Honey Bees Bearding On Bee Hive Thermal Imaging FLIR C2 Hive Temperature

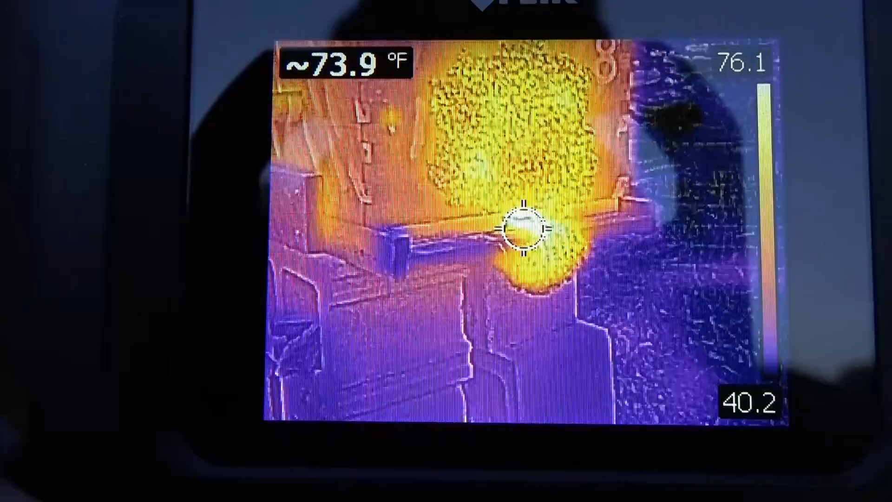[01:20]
On screen: spot 73.9°F
while if you look at the right hand scale here there are portions in in the field of view here that are down to 40 and even 39 degrees so it's a cold
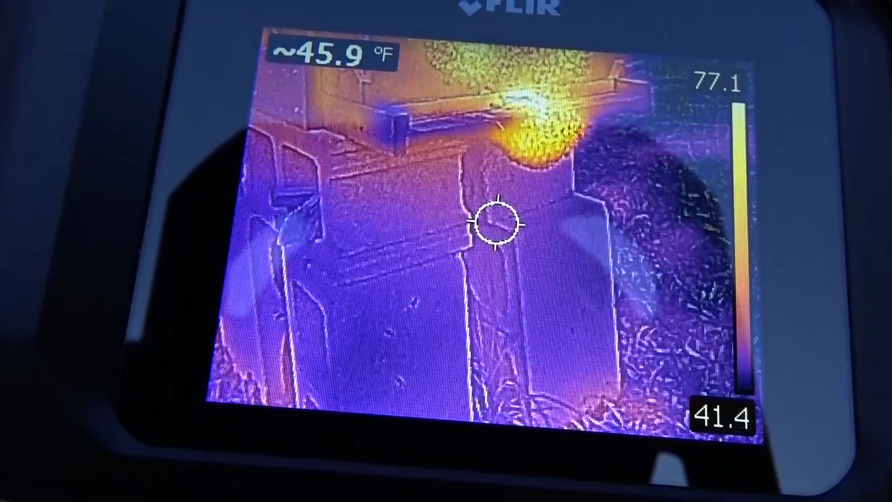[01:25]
On screen: spot 45.9°F
day out there now what's the temperature of the bees that are collected on the outside and
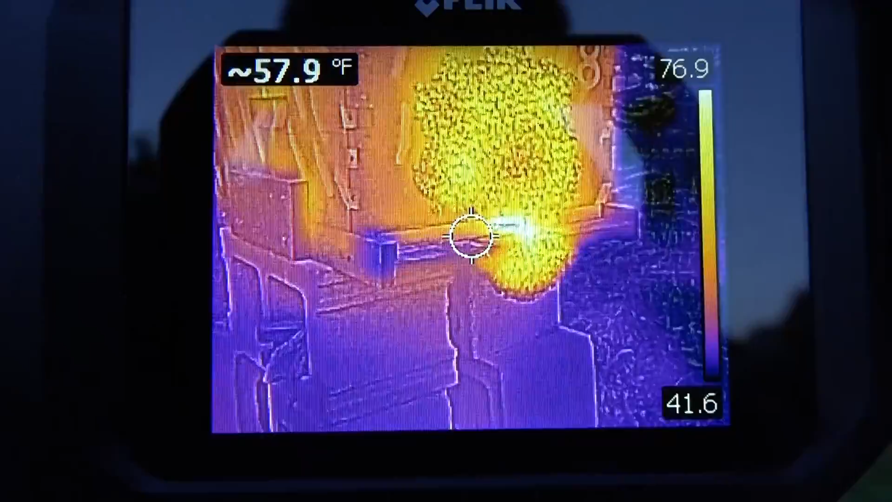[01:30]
On screen: spot 57.9°F
are all of their bodies the the same temperature well we're going to find out with this thermal imager
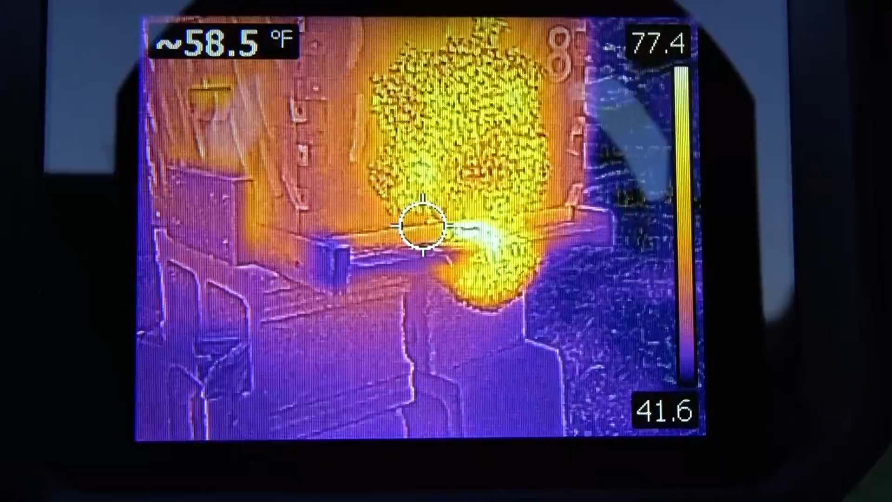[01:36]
On screen: spot 58.5°F
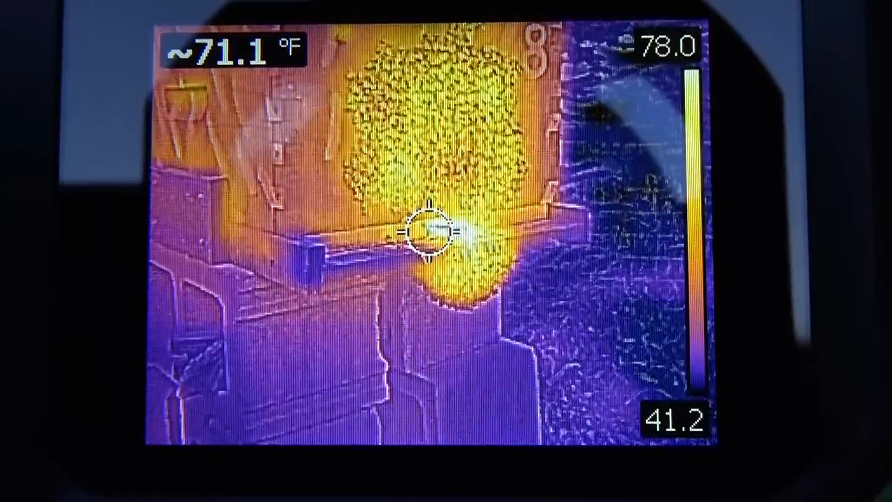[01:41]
On screen: spot 71.1°F
all the way up to 84.2 now at the sensor in the dead center of the field of view the other way up to 84.2 now at the sensor in the dead center of the field of view there
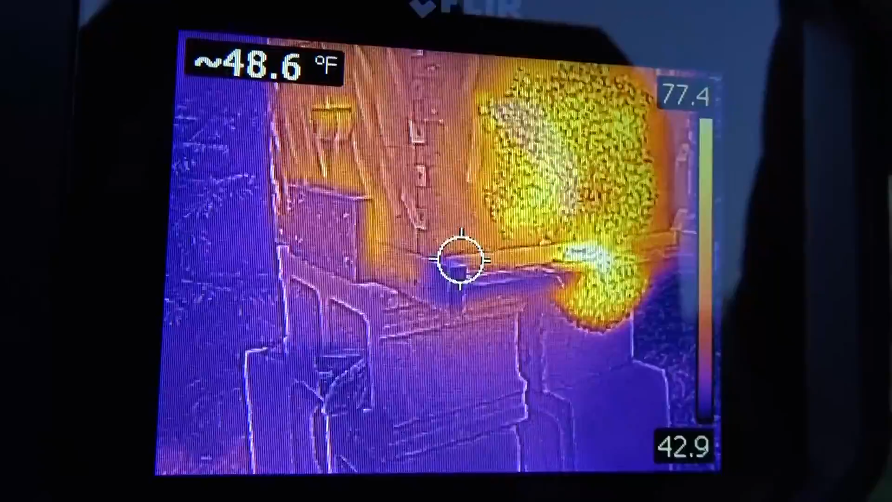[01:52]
On screen: spot 48.6°F
the other way up to 84.2
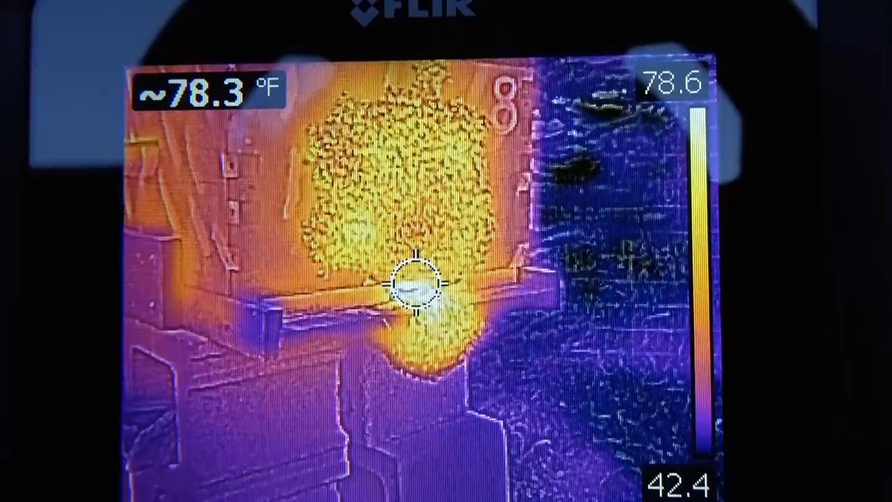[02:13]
On screen: spot 78.3°F
sensor in the dead center of
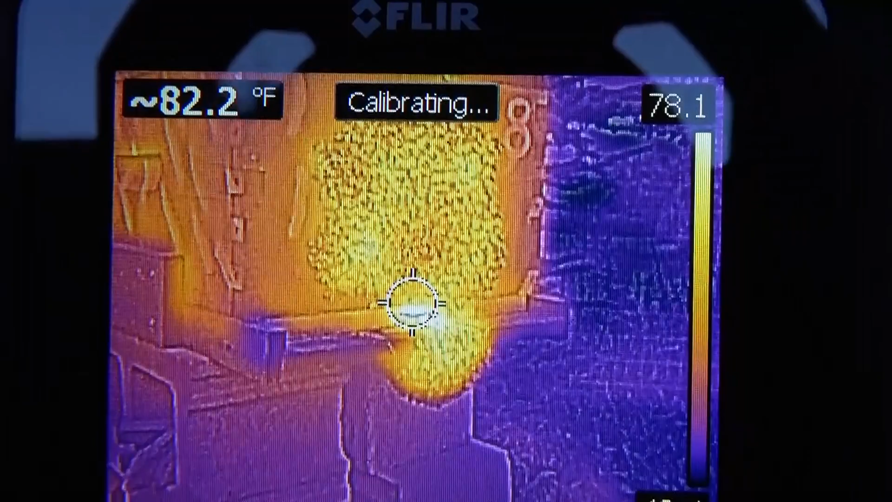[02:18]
the field of view there this is just a close up of the beers beating on the landing board of course as I mentioned before
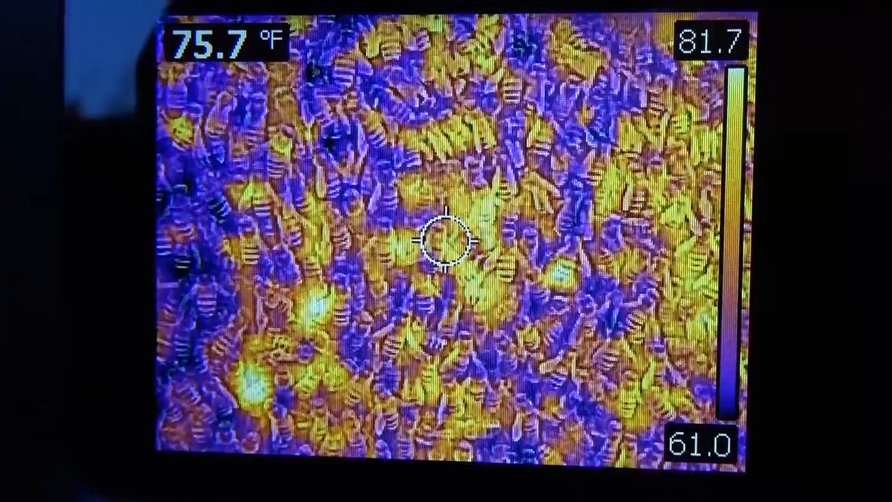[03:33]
On screen: spot 75.7°F
now look at this the dark purple and blue areas of course are the colder bees all the way down to 60 61 degrees and you'll notice if you look at the scale to the right on this screen it says 82 83 so some of these hot spots some of the warmer bees that are active are actually have a body temperature at temps in the 80s so this is really interesting to look at those that are conserving and of course it's early
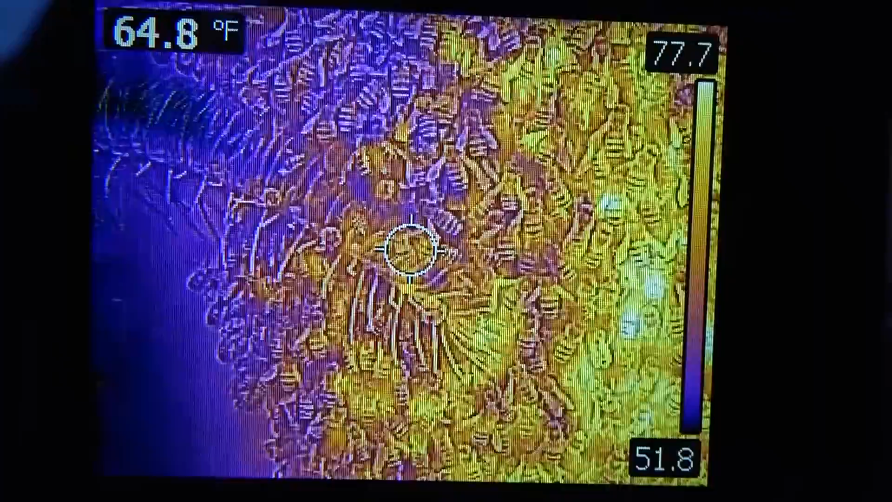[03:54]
On screen: spot 64.8°F
morning so these bees are waking up and starting to move and this is the east side so it's going to get the sunlight first
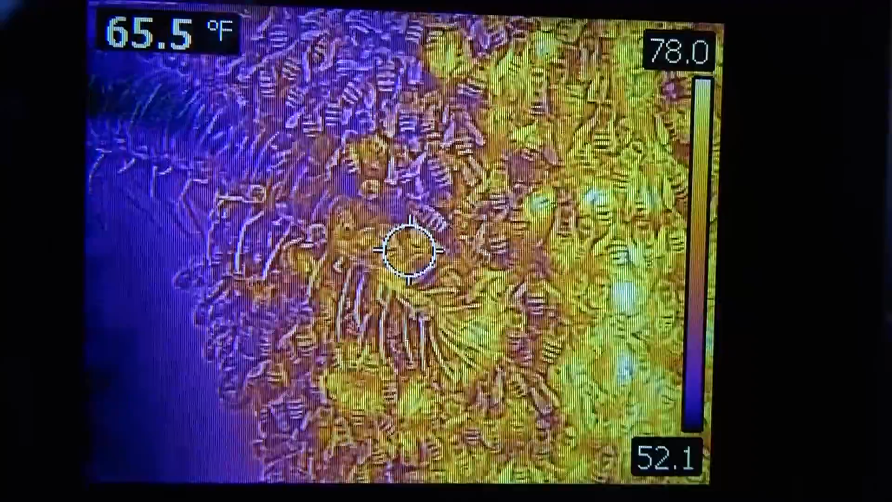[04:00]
On screen: spot 65.5°F
but it's very interesting to be able to look at these with a thermal image and see that there are hot bodied bees in this group and
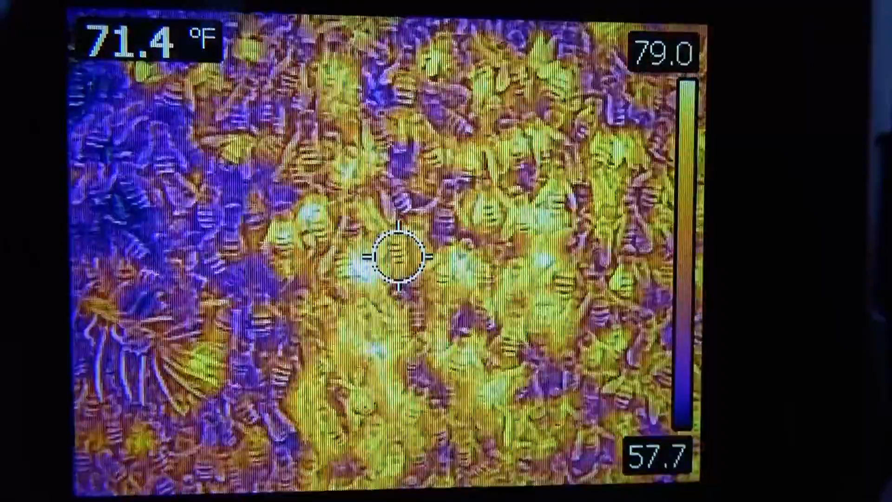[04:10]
On screen: spot 71.4°F
others that are still virtually dormant and they're allowing their body temperatures to get down to 60 or 59 58 degrees in order to conserve energy on the outside of the hive
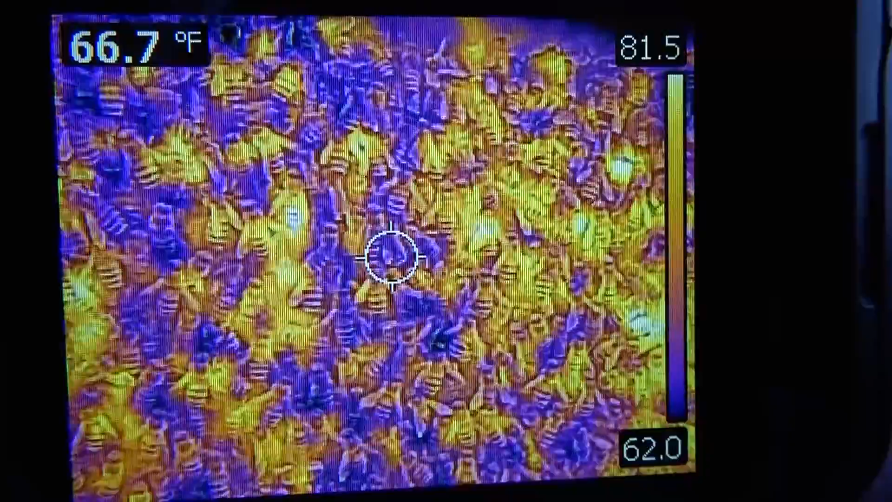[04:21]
On screen: spot 66.7°F
and again that upper left temperature that's bobbing around 71 degrees 73 76 those are the
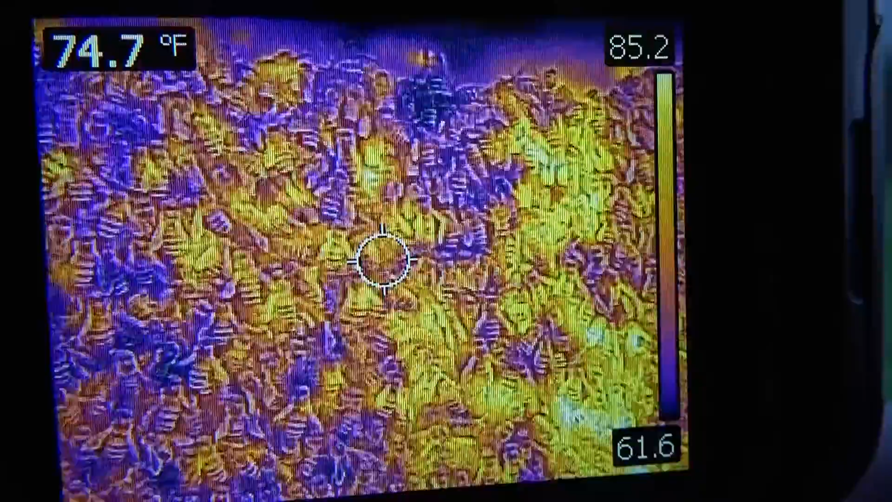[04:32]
On screen: spot 74.7°F
temperatures at the circle in the dead center of the field of view here
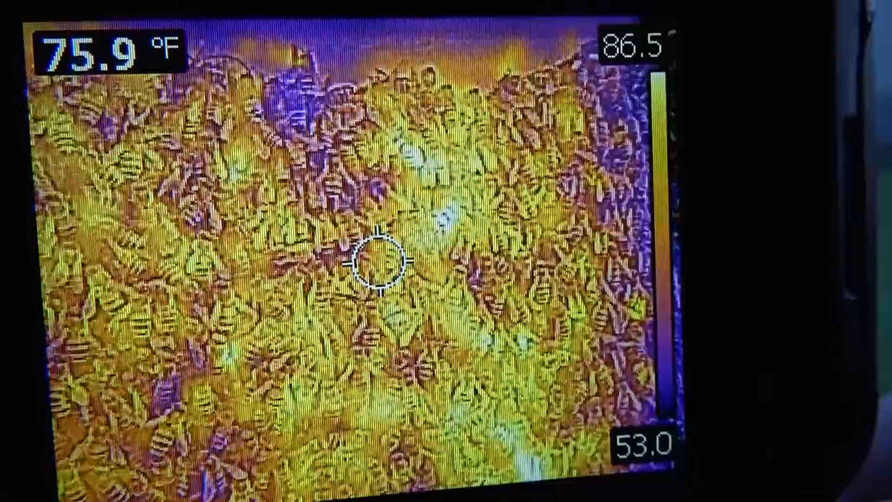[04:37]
On screen: spot 75.9°F
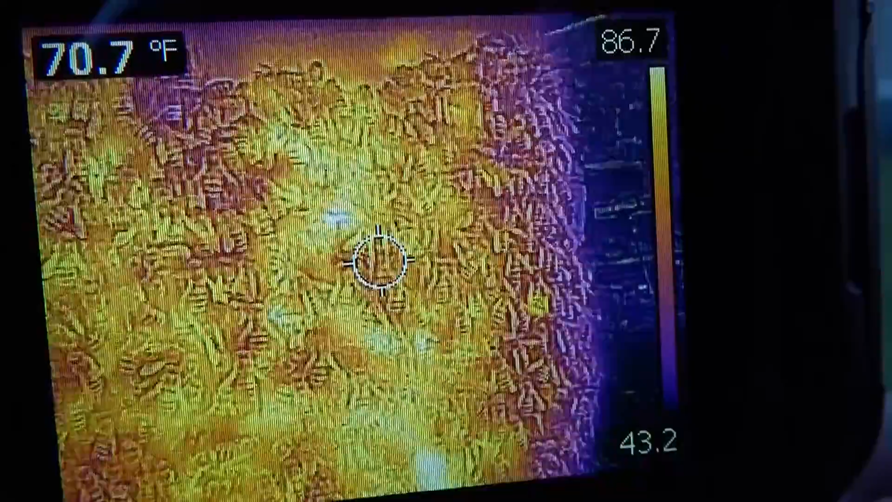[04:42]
On screen: spot 70.7°F
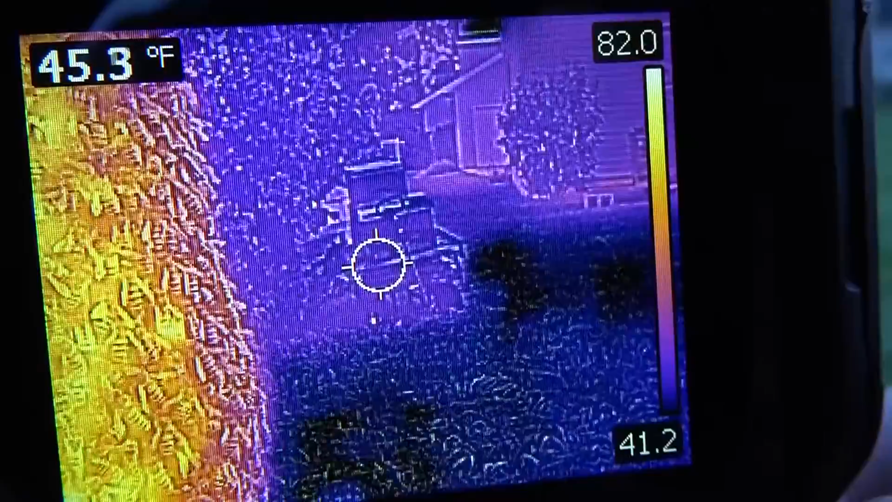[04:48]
On screen: spot 45.3°F
and then of course the background temperature is 46 degrees so it's a cold morning
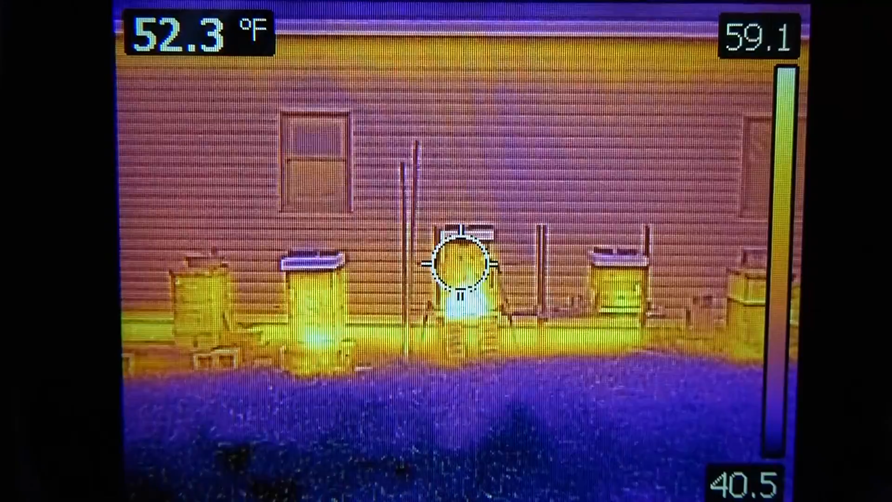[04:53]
On screen: spot 52.3°F
now this is a valuable tool because we can look at beehives in the apiary and look at the hot spots we can tell which hive bodies are occupied and generating the most